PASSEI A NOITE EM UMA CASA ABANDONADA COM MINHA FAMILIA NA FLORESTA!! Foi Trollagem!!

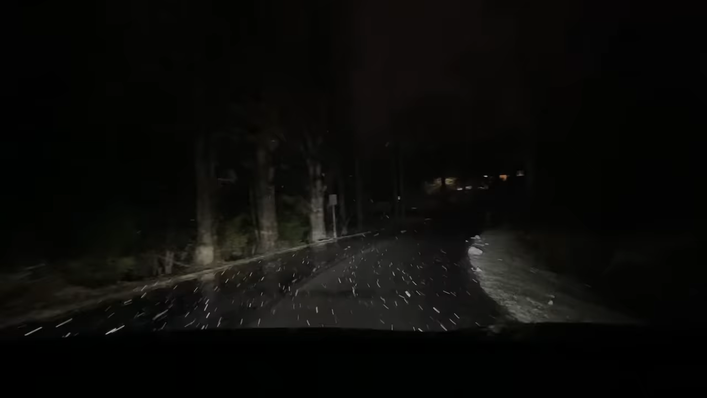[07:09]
Tomara que a gente ache alguma coisa por aqui. Mas será que... alguma casa aqui? Não tem ninguém que a gente possa ficar? Pode ter, né, Vi? Mas dura ela tá aberta. É, as casas aqui são de veraneio. Então, ou o pessoal tá hospedado ou não tá, né? Não tem ninguém na casa. Então, vai que tem uma casa, né? Que esqueceram a porta aberta, a gente entra.